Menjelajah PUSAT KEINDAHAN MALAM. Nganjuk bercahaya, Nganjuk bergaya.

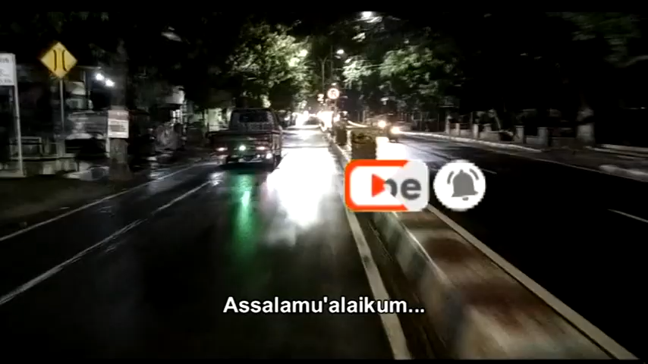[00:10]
Dulur, sapa bae wis ngerti lan wis weruh. Mligine warga Nganjuk, menawa yen wayah bengi, kutha Nganjuk wektu iki sak rampunge proyek pedestrian senadyan to durung
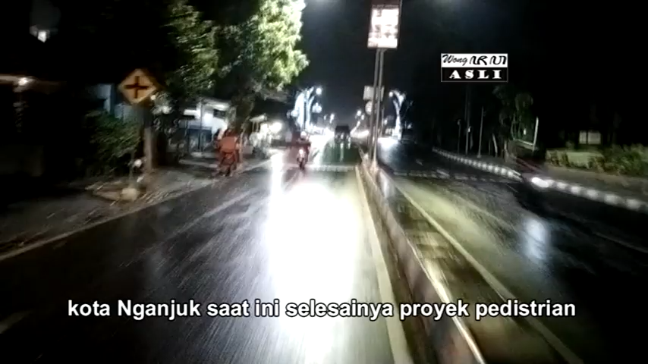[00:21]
diresmekake, kahanane gumebyar maneka warna lampu-lampu.
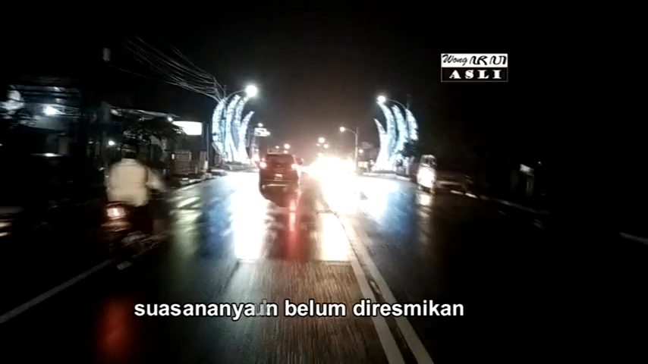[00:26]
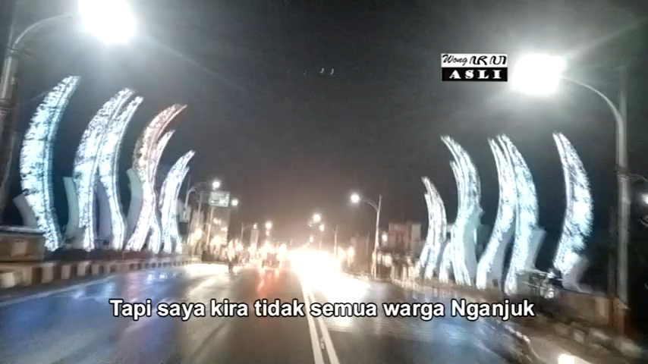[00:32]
Nanging tak kira ora kabeh warga Nganjuk ki ngerti lan weruh yen sejatine ana sangang
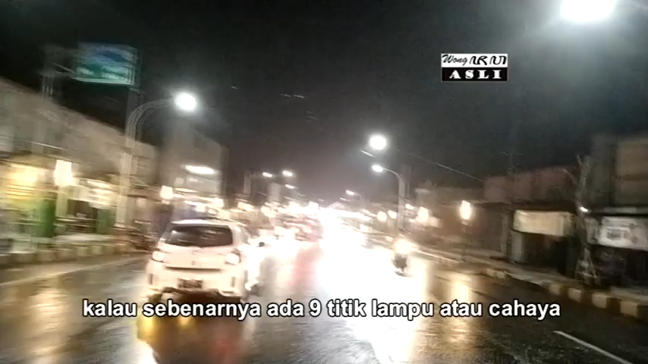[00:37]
titik lampu utawa cahya sing cacahe ana ing sangang panggonan
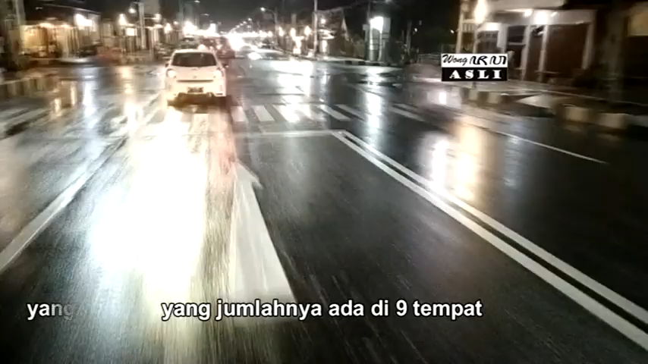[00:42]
sing dadekake warga Nganjuk ki dadi tambah nresnani kutane. Sepisan lampu-lampu sadawane Jalan Ahmad Yani sing menawa wayah bengi tarik-tarik madangi sadawane Jalan Ahmad Yani.